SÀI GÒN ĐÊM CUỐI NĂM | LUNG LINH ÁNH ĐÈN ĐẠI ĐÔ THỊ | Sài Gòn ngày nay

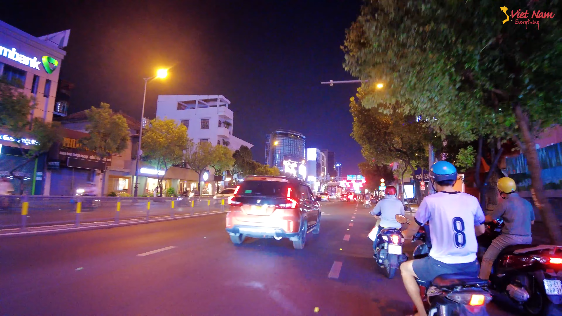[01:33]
cũng như là tình hình xe cộ Sài Gòn đêm như thế nào nha anh chị. Sài Gòn là một trong những đại đô thị của Việt Nam rồi, nên là rất là nhiều cái tòa nhà rất là đẹp vào ban đêm. Lên đèn á, khi lên đèn anh chị, ban đêm thì chạy xe nó thoáng đãng hơn ban ngày. Ban ngày xe rất là nhộn nhịp. Sài Gòn cái lượng lưu lượng xe ở Sài Gòn rất là đông anh chị, rất là đông, đặc biệt là những cái giờ tan tầm, giờ buổi trưa, buổi sáng, giờ đi làm.
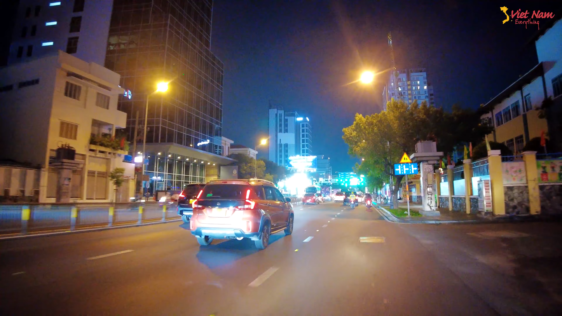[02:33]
phi trường Tân Sơn Nhất đến trung tâm Sài Gòn anh chị.
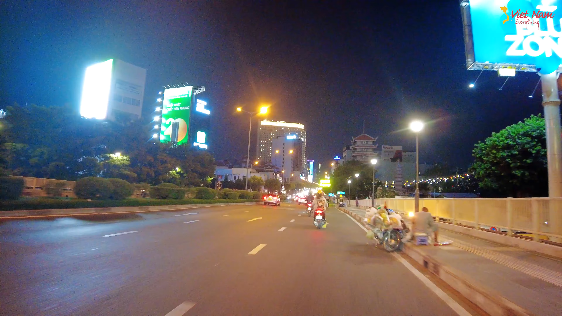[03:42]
Qua cầu Công Lý thì đường Nguyễn Văn Trỗi sẽ được đổi tên thành đường Nam Kỳ Khởi Nghĩa anh chị. Khu Nam Kỳ Khởi Nghĩa thì thuộc quận 3. Quận 3 anh chị.
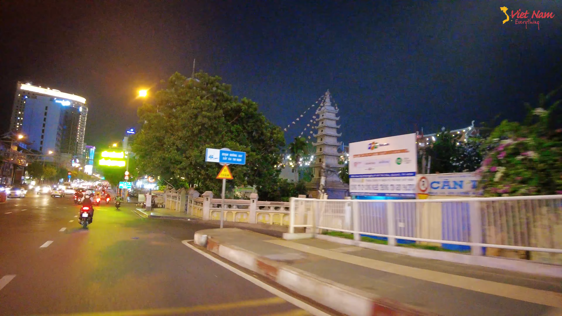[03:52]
Đó, hình ảnh xe cộ. Bên kia có cái quán của Mười Thó nè, của danh hài Trường Giang anh chị. Đó, cái quán cũng trang trí rất là đẹp anh chị. Ngay trên cầu Công Lý, quán chuyên về những cái cơm quê. Đó, chị nhìn ngắm nha, đây là cầu Công Lý.
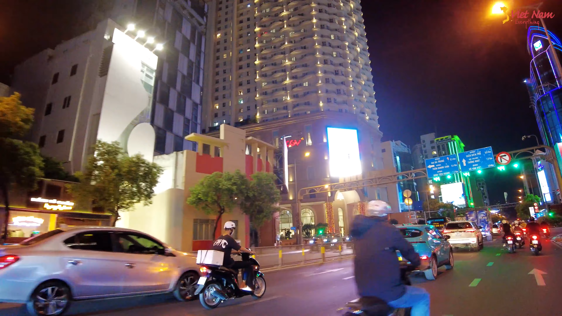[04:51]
Nhưng mà về giờ tan tầm, nhất là buổi chiều đi làm về, cũng khá là kẹt xe anh chị. Lưu lượng Sài Gòn, gọi là lưu lượng xe ở Sài Gòn là khá là đông.
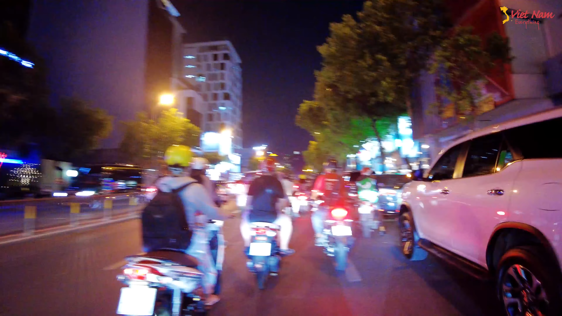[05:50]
anh chị để thấy sự thay đổi rất là nhiều anh chị. Đây là bên kia là trụ sở của ngân hàng Sacombank.
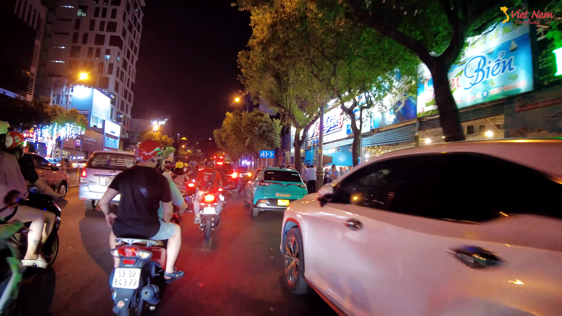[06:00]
Đây là những ngày giáp Tết anh chị, nên là bắt đầu trang trí những cái đèn LED khá là đẹp.
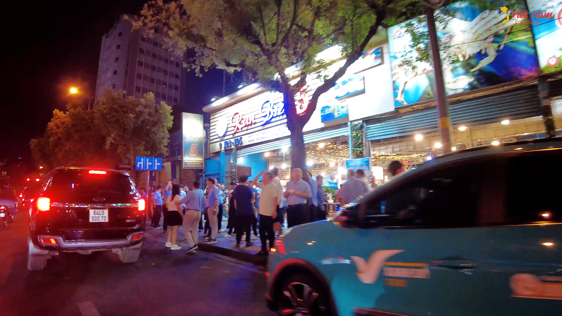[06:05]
Đó, trang trí đèn LED khá đẹp, đó là trụ sở của Sacombank.
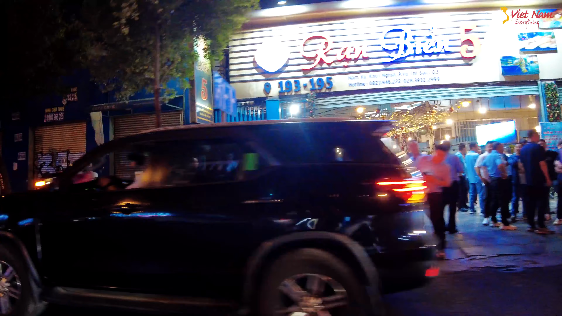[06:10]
Sự khắc nghiệt của Sài Gòn anh chị, cái tòa nhà khắc nghiệt của Sài Gòn.
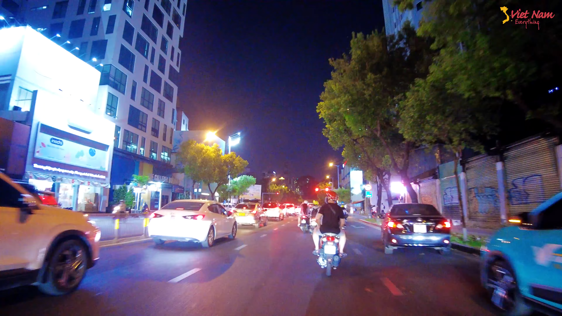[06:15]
Đó, nhìn thấy không? Anh chị nhìn thấy cái hình ảnh những cái bảng cho thuê. Cho thuê rất là khắc nghiệt anh chị. Những cái mặt bằng đó là những cái mặt bằng gọi là đắt giá tại cung đường chiếc chưa.
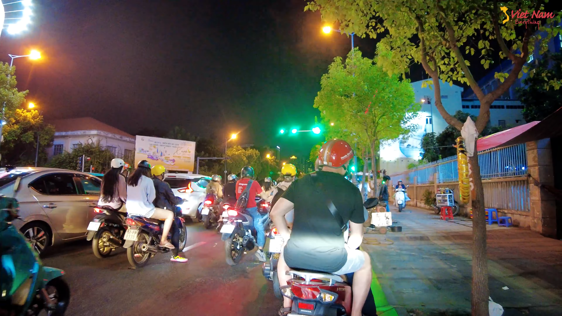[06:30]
Đó, những cái mặt bằng này, cái mặt bằng giả màn chưa, quá giả màn.
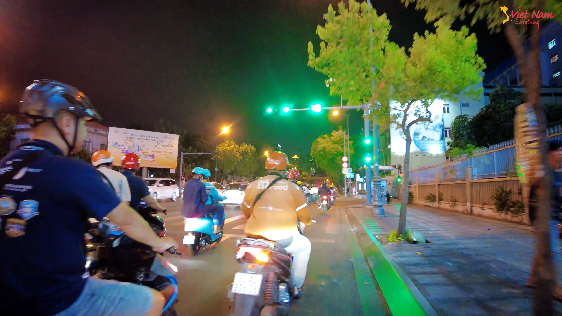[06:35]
Những ngày cuối năm ở nhậu cũng chiếc chưa. Đây là một trong những cái rạng biển chi nhánh thứ năm
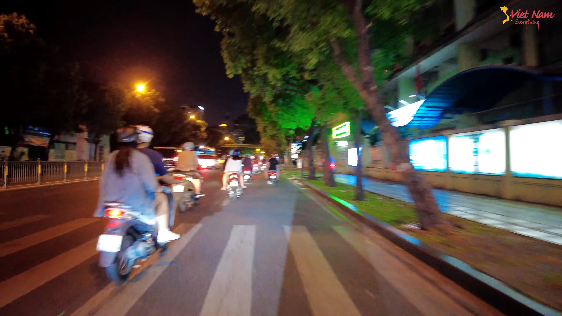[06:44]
chuyên tổ chức các hôm nay tất niên hay gì đông dứa. Đó, tất niên hay gì nhậu đông quá anh chị ơi. Những ngày cuối năm mà thường tổ chức những cái buổi tất niên của các công ty á, nên là những cái quán rất là đông, đặc biệt là quán rạng biển. Rạng biển là một trong những cái địa điểm thu hút nhiều khách hàng về tổ chức tiệc cũng như là ăn nhậu.
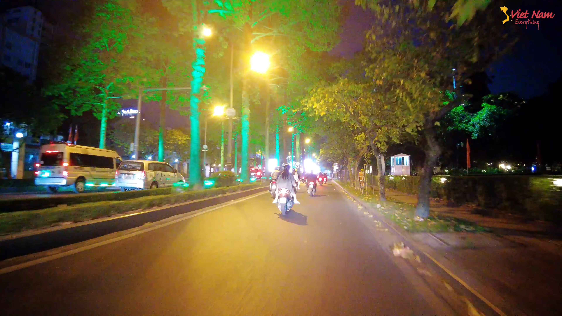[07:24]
Những ngày giáp Tết rồi, em chạy dọc theo cái các tuyến đường để anh chị nhìn ngắm lại và em cập nhật có những cái mặt bằng đắt
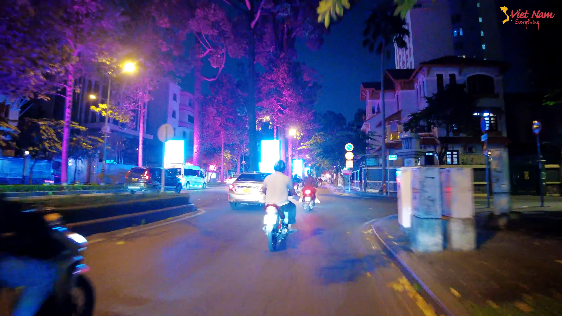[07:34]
giá tại khu vực quận 3 cũng như là quận Nhất rất là đắt giá, được bỏ không chưa ai mướn.
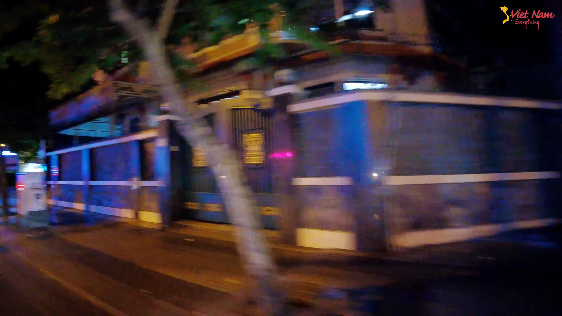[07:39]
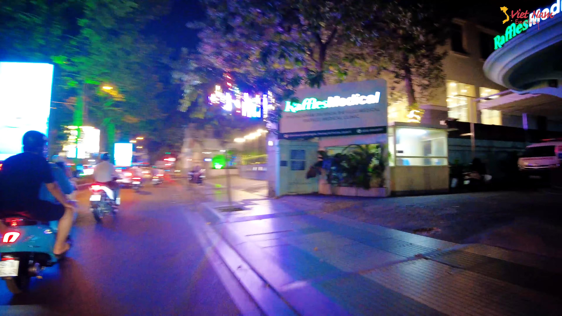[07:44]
Vì bước vào khu vực quận Nhất thì chúng ta sẽ thấy nó xem hôm nay gần Tết họ trang trí những gì nha anh chị.
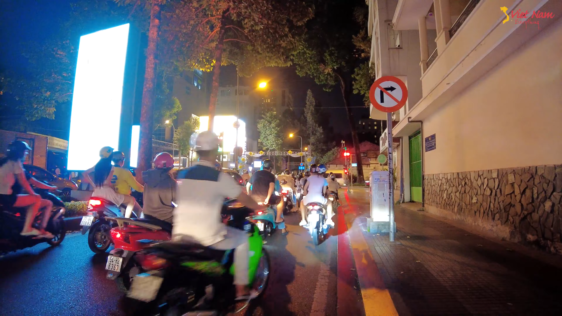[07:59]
Từng con đường góc phố nè, quá đẹp luôn chị. Giờ đường này quá đẹp luôn. Đó. Chị nhìn ngắm những hình ảnh về con đường góc phố tại khu vực trung tâm Sài Gòn nha.